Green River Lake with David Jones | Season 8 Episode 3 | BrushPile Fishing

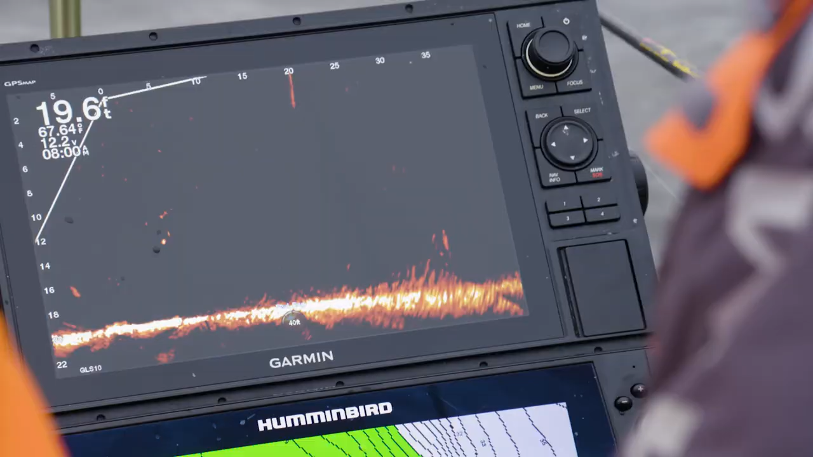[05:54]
On screen: depth 19.6 ft
And, uh, this moss back's been in probably for 10 years. See part up right there. We'll get a better picture over here in a minute.
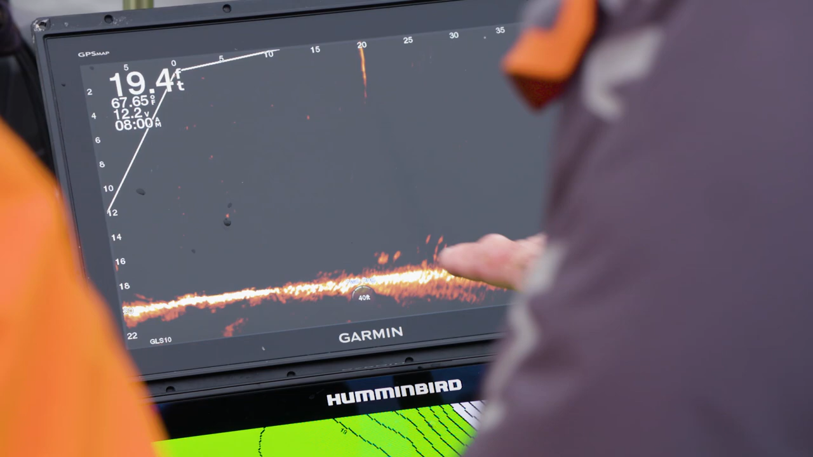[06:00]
Oh yeah. But, uh, got to see the limb sticking up on the moss back right there. It's laying horizontal this way. Nice. So, uh. Fish in there. Yep. Let's see what we can get out of here.